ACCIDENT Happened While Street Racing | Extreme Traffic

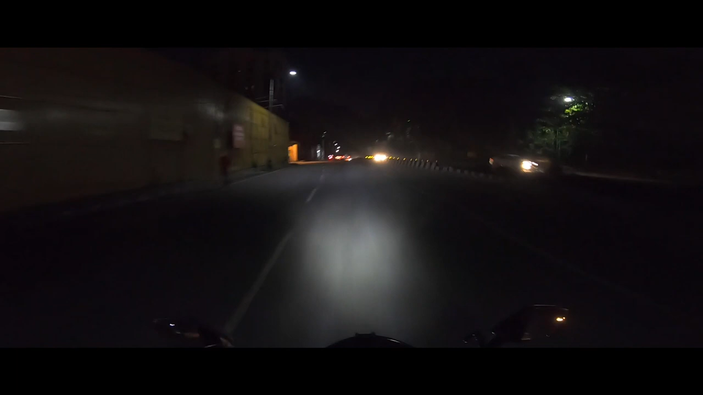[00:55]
बेंगलोर में भी अच्छा खासा ठंडा हो गया यार।
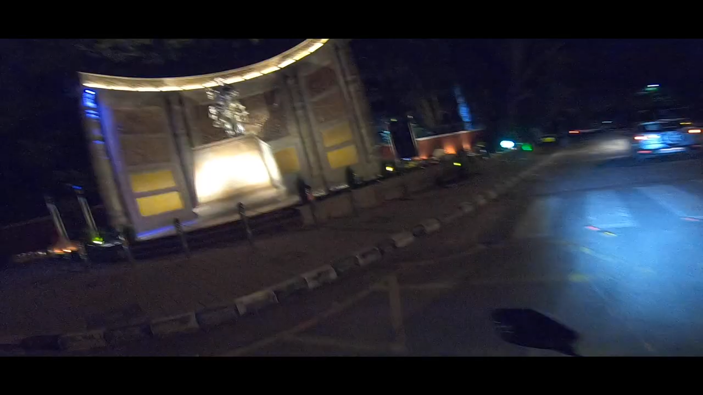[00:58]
व्हाट अ लवली स्टैचू यार, बहुत अच्छा बना हुआ। गूगल मैप्स वाले भैया ने बोल दिया है 6 किलोमीटर तक सीधे जाना है।
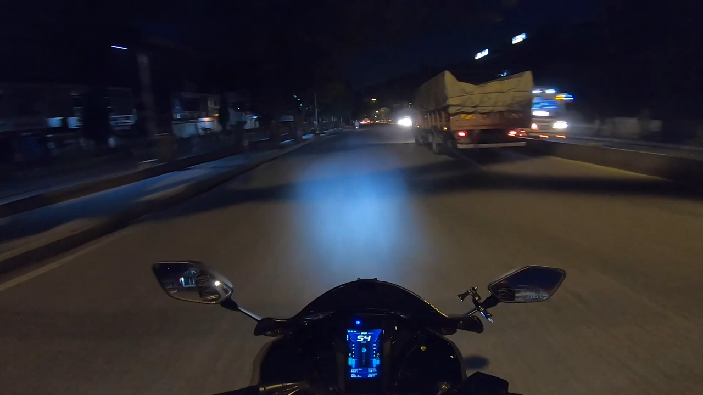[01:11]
अभी मेरे को पता है क्या प्रॉब्लम हो रहा है, जो
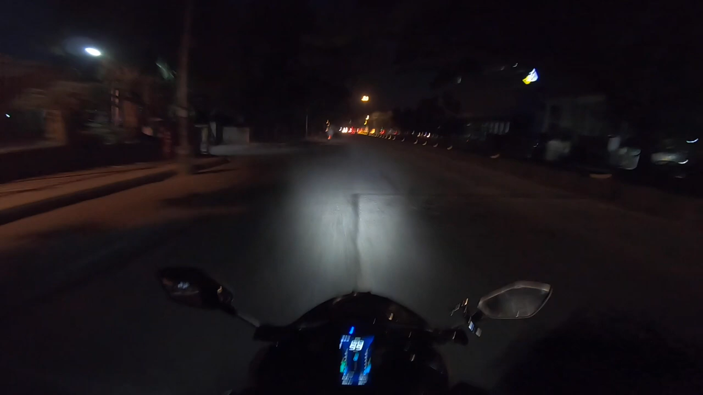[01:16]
मेरे को हेलमेट खोल के बात करना पड़ता है अभी, पूरा उसकी वजह से नाक बंद हो गया मेरा। लवली मॉर्निंग। राइट में आप देख सकते हैं मेट्रो खड़ी है यहाँ पे,